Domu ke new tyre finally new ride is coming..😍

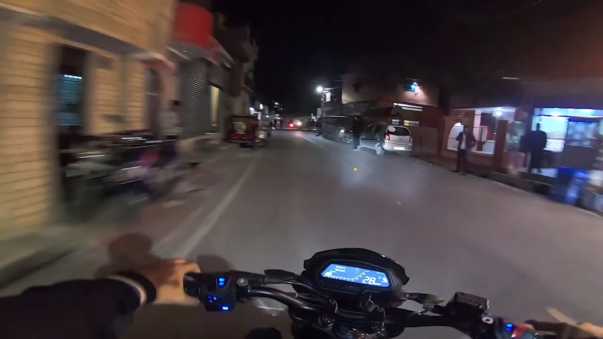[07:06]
ये देखो हल्के से मेरी पूरी हो जा रही है गाड़ी, तो ये तो फ़ायदा हुआ है मेरे को कि मैंने टायर डलाने का।